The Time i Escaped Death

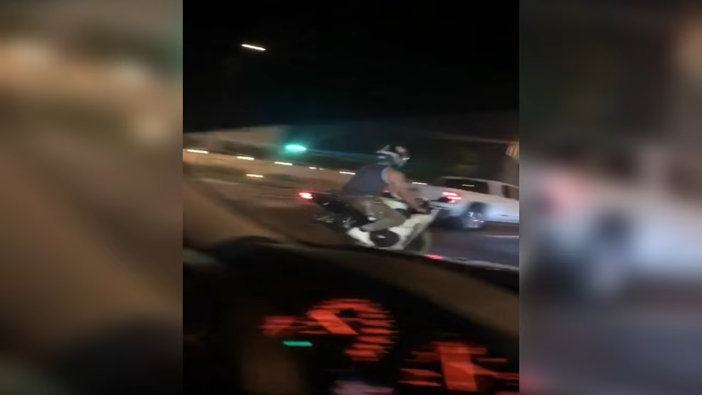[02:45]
Miles per hour, I think that will be 170 miles an hour. I'm not very sure.